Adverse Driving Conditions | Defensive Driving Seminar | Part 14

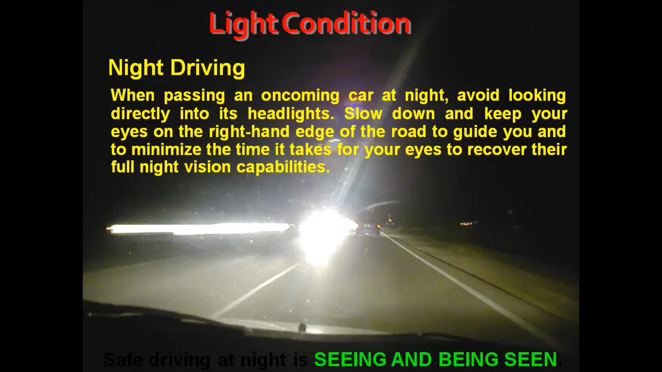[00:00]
The oncoming vehicles of the glaring of the light. Okay.